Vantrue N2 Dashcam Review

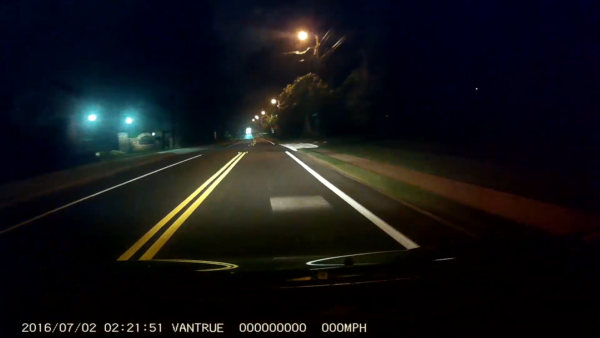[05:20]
The front camera does a fair job, enough to show what happened in the event of a collision. Oncoming headlights tend to glare, although this is typical of most dash cams.